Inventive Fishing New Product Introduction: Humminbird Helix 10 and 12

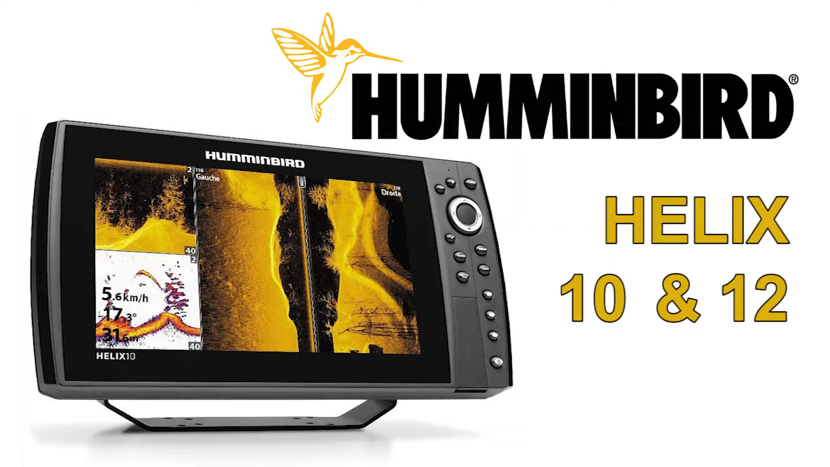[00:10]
On screen: speed 5.6 km/h
Hello, I'm Bill Carson. I'm the Film Marketing Manager with Humminbird, and I'm here to talk to you today at the 2016 iCast show, where yesterday the Helix 10 won Best of Electronics at the show.
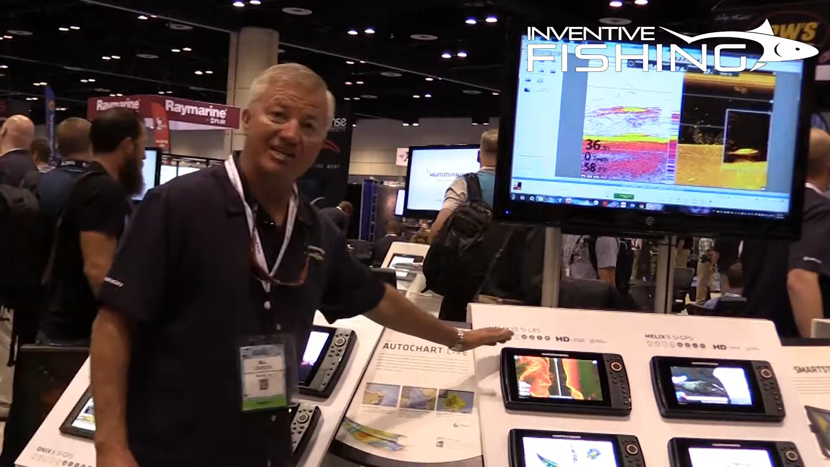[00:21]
It's an incredible unit. As you can see, it's crazy bright, so if you're a direct sunlight, you don't have a t-top on your boat or what have you,
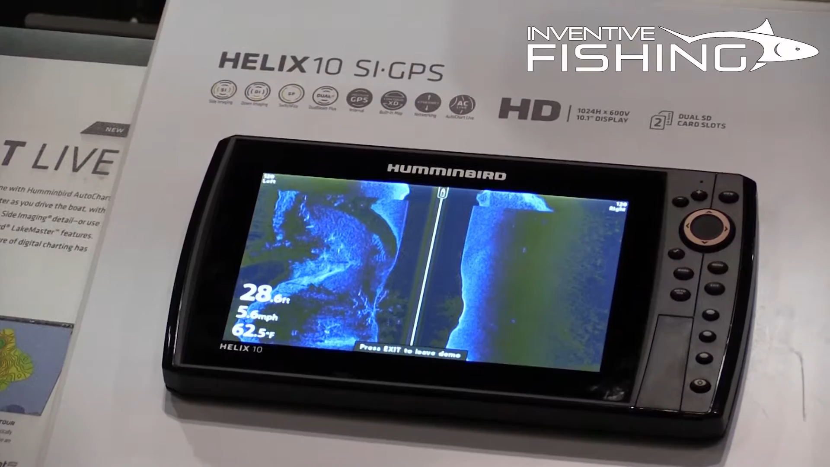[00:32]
On screen: depth 28.6 ft, water 62.5°F, speed 5.6 mph
you can see it, and you can see it all the way from the back of the boat. It has AutoChart Live on board the unit. It's ethernet networkable so that you can add other accessories to it. It's an incredible device. For those that want something a little bit bigger, check out the Helix 12. It's a larger unit. It has the same brightness. It's 1500 nits of brightness.
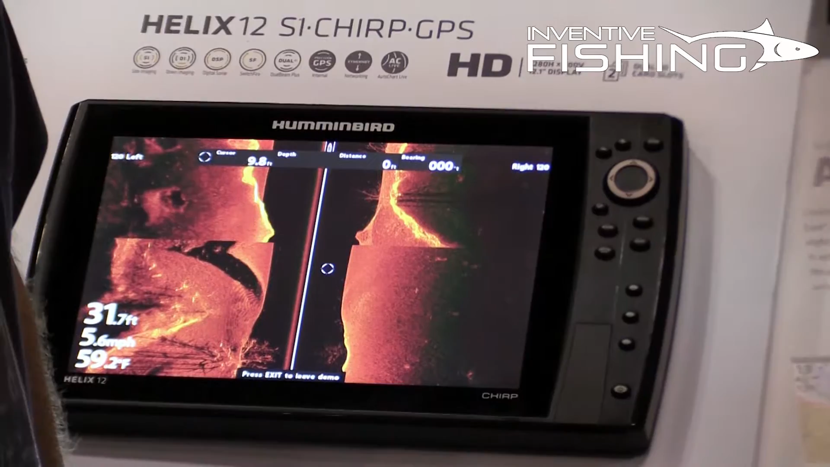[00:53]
On screen: water 59.2°F, speed 5.6 mph
It has all the ethernet capabilities, dual card slot, etc., and on top of that, for those of you that are fishing in the deeper water, it has chirp.
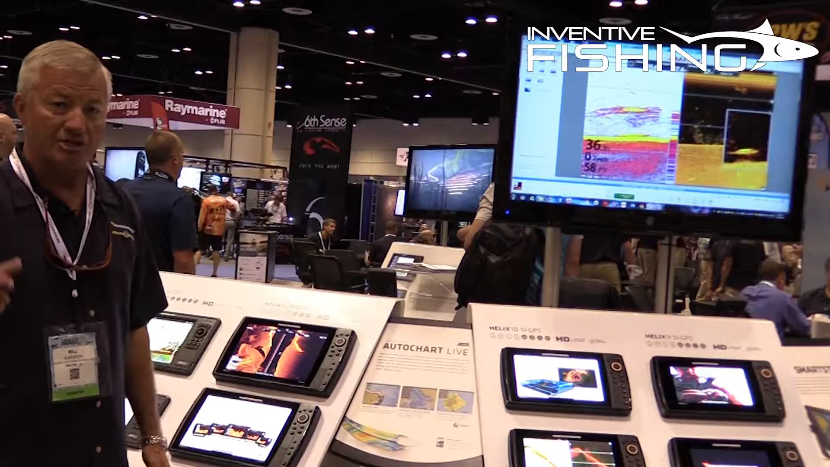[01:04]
Let me show you a little bit of an example of what chirp can do for you. This is a real live screen snapshot from a unit utilizing chirp.
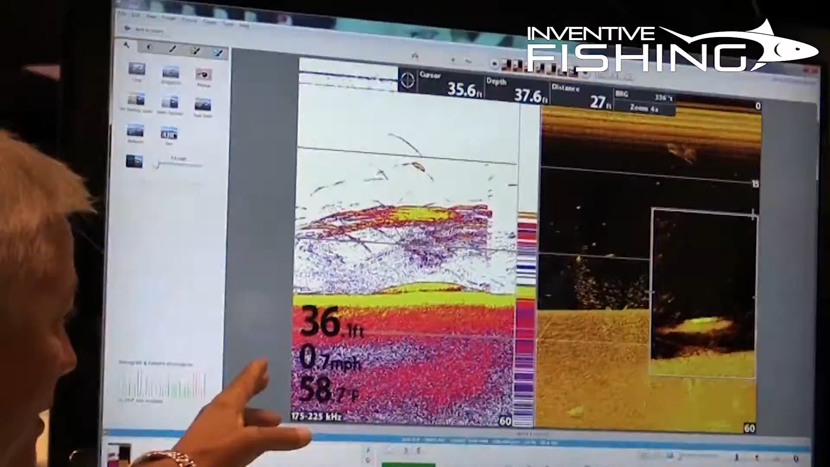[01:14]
On screen: speed 0.7 mph
We're in only 36 feet of water, but you can see here on the 2D sonar that the chirp gives me the
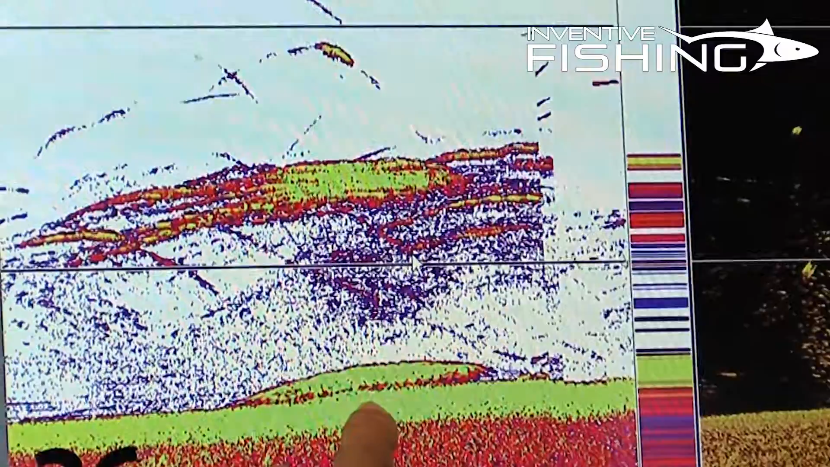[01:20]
ability to get target separation of a fish on the bottom, and for those of you that can't see that,
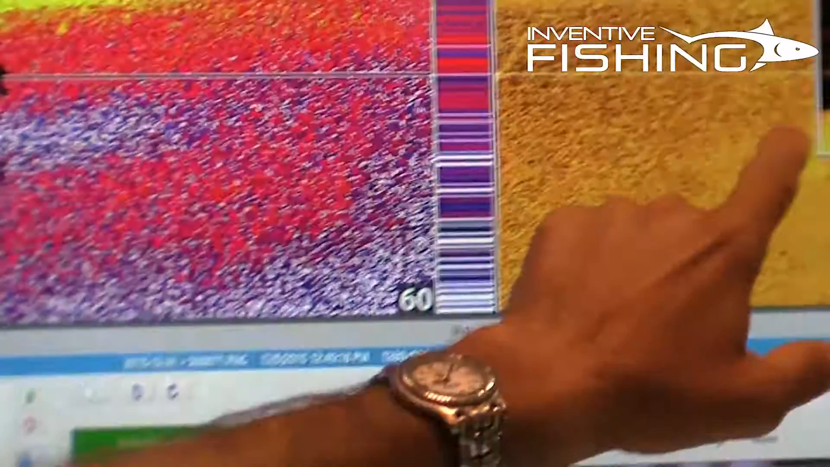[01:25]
check out the down imaging view where we can literally see the fish and see the fish's eyeball.